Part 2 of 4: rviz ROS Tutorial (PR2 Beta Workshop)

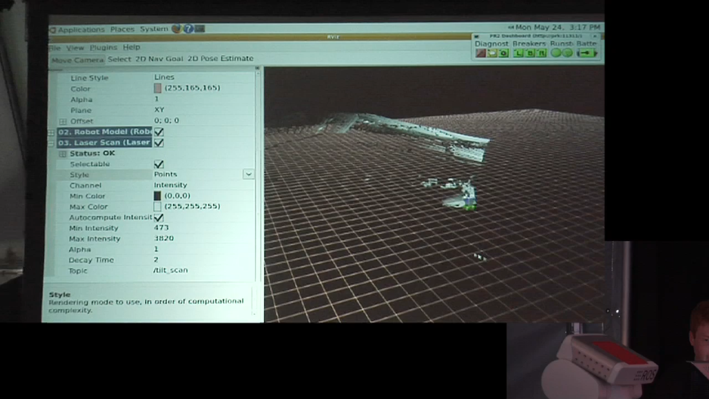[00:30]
Billboard spheres is another option. This gives you a little bit of contrast between each of the points and then boxes.
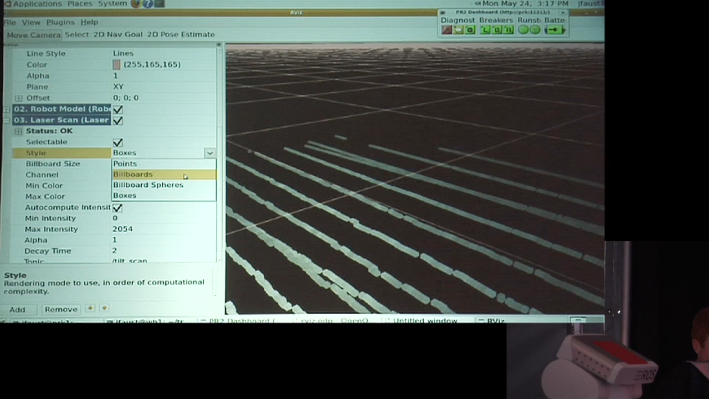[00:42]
Again, these are ordered in the order of rendering complexity. So if your graphics card can't handle a whole lot of billboards, it might be able to handle an order of magnitude more points, for example.
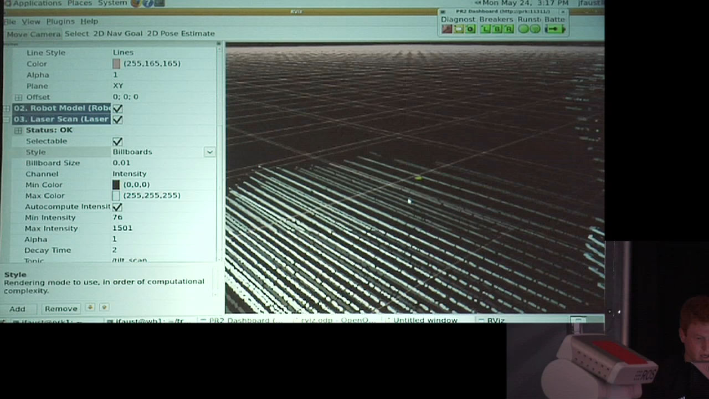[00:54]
So one of the other options here, you can see it says it's displaying the intensity channel.
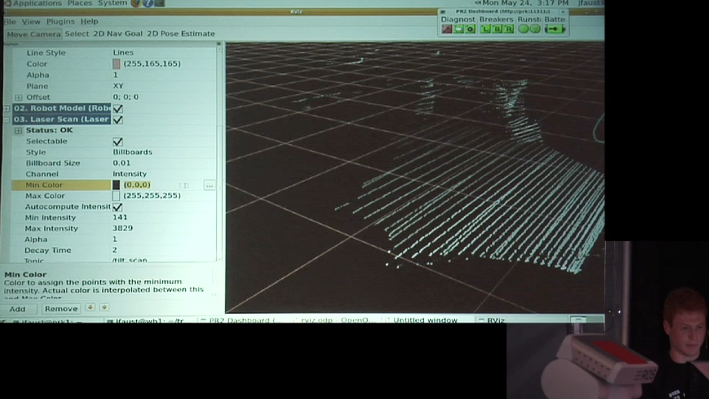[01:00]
And so it's just interpolating between the min color and max color based on intensity on each individual scan.
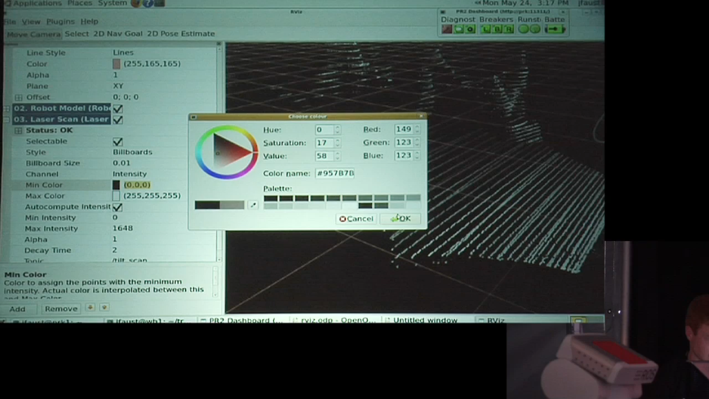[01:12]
So I can change this and have the color change quite a bit.
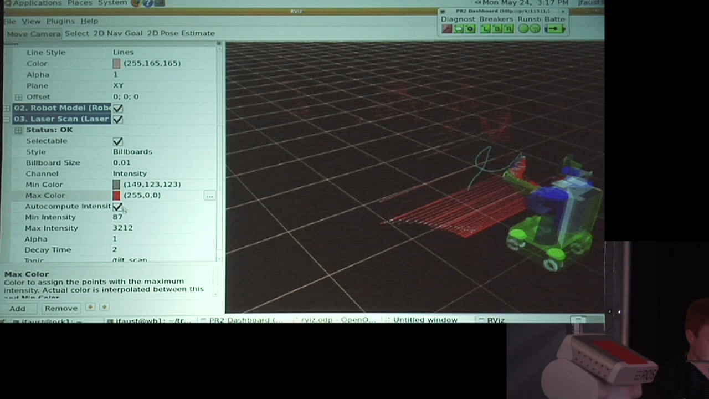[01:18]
If I know the valid intensity range for my scanner, I can also tell it not to auto-compute that.
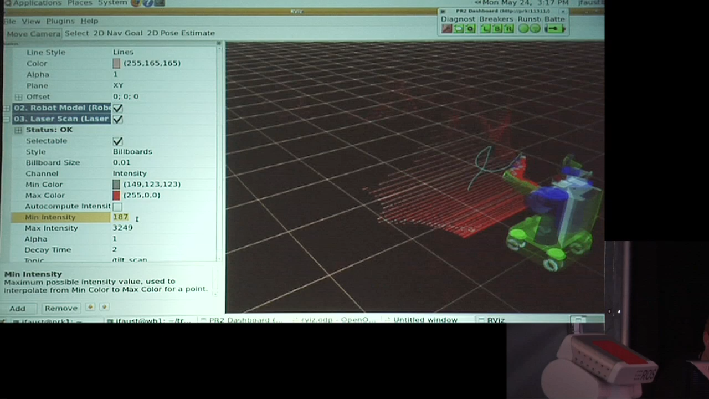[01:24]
Set that to something that I know, and you'll get kind of a nicer
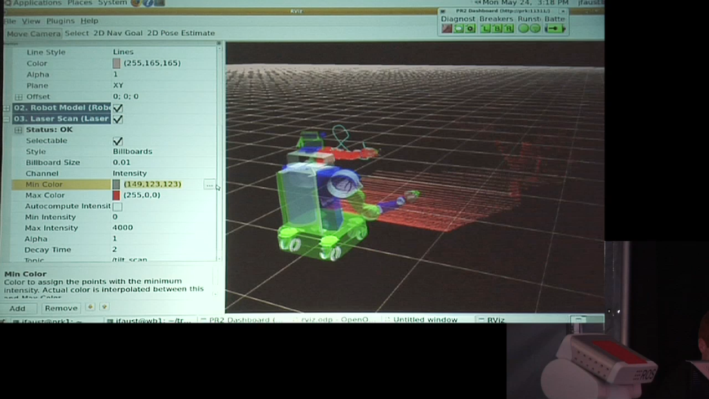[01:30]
look,
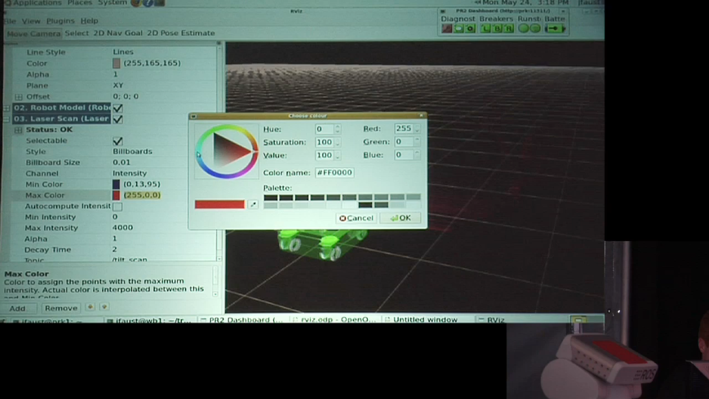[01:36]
more consistent look.
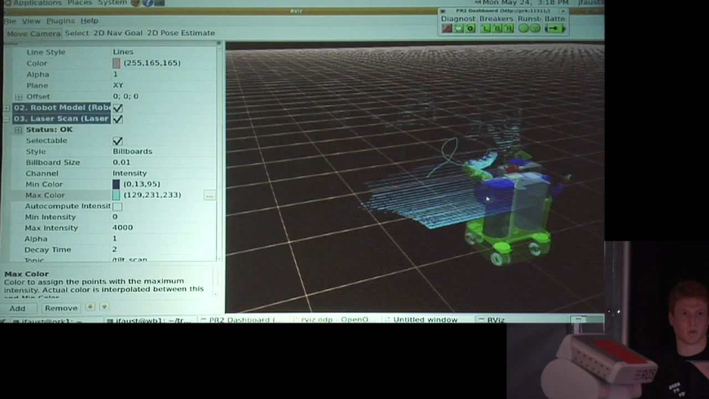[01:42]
So, like I said, there's also the point cloud display.
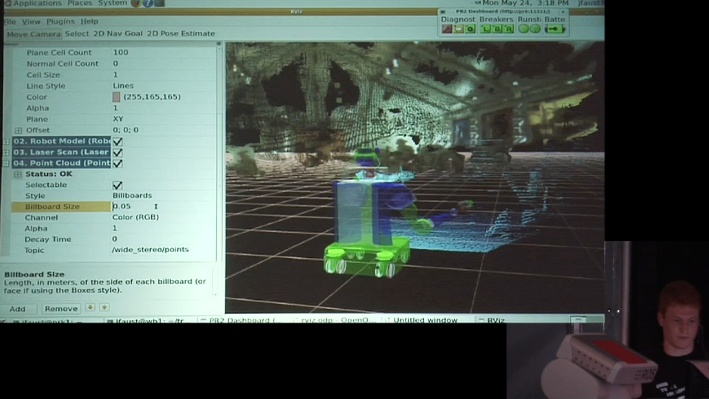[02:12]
And this is going to update in real time. Stereo data being what stereo data is, this isn't amazing, but this is just sort of to show you what is possible.
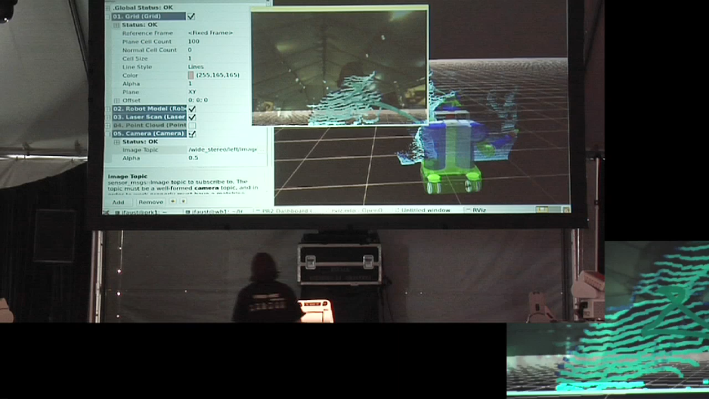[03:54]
So the last display that I'm going to show right now is the TF display.
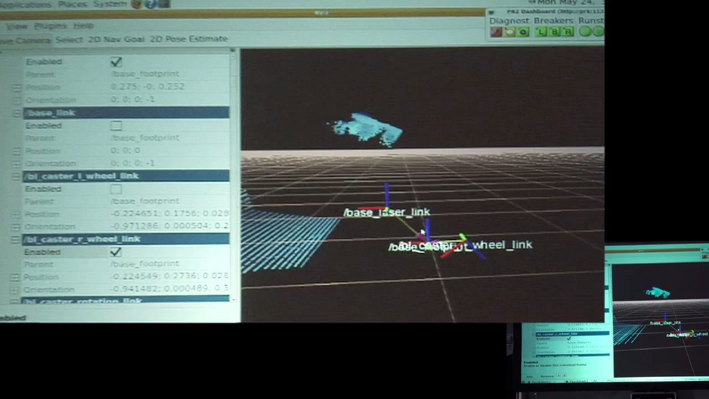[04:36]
We often place frames in the world so that they can be transformed to, such as when we're doing outlet detection,
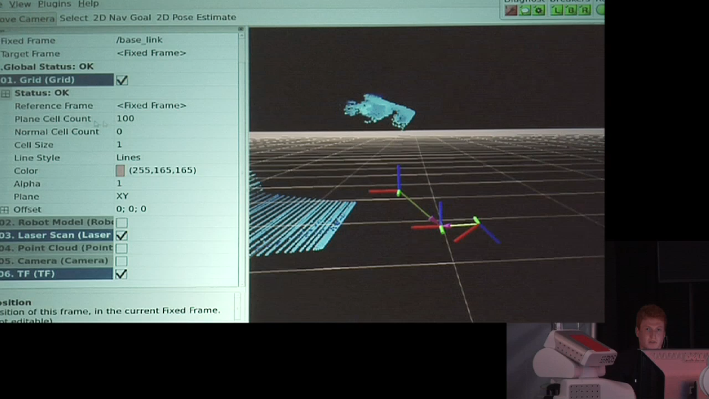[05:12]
If you're familiar with TF, you know what a frame is. It's a coordinate frame in the world. There are two special frames that Arbiz knows about, or not knows about, but that you tell about.